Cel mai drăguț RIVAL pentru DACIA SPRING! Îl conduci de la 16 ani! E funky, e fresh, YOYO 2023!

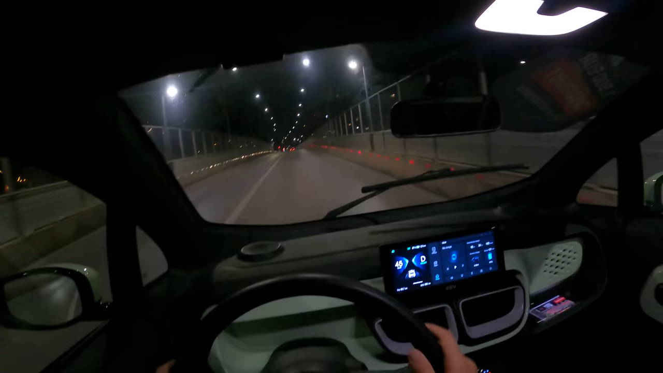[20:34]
Am vrut să fac intenționat noaptea pentru că vreau să vă combat farurile. Ia fiți atență aici, deci asta e faza. Bine, acum e iluminat totul, dar o să ajungem într-o zonă unde nu e iluminat și o să vă arăt. E ok pentru oraș, avem și fază lungă și având lumini,
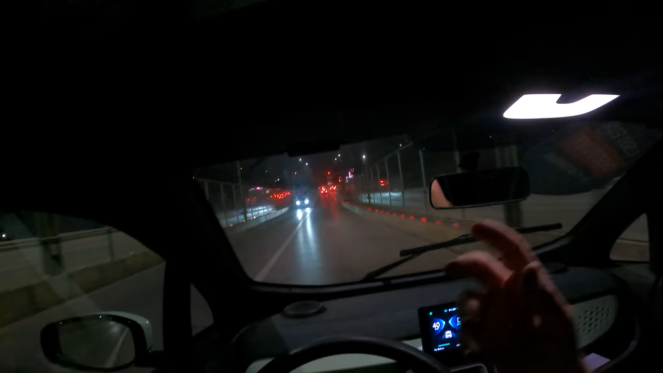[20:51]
având halogen cu lupa, avem pleoapă din aceeași. Faza lungă efectiv este deschiderea ochilor lui Yoyo, cum s-ar spune, exact ca la unele mașini cu Xenon.
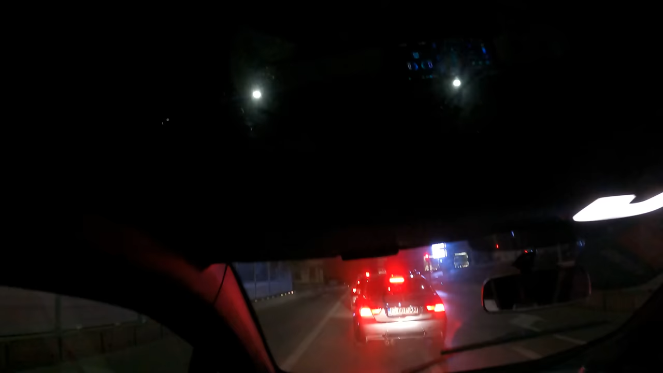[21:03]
Uite, ăsta e un E90 care are pseudo-bară de M3 aici. Are două țevi, că pe alte două le-a pierdut pe drum, că nu este M3. Cum se simte? Păi, se simte interesant.
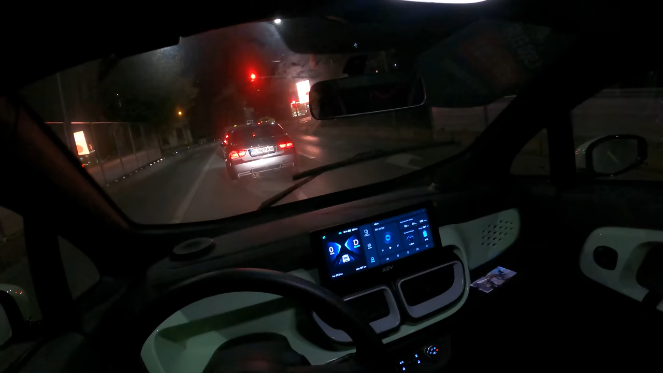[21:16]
Mașina dă să plece singură, dacă nu accelerezi tu așa. În rest e să ții piciorul pe frână. Infinity cu sigla iluminată. Q60, foarte el are. Dacă pui piciorul pe frână, ai ABS, dar nu sunt sigur că ai servofrână. Trebuie să apeși un pic mai tare pe pedală dacă vrei să ai o frânare de urgență. Eu sper să nu ai nevoie de frânare de urgență, dar așa mi se pare mie, că are ABS, dar nu are servofrână.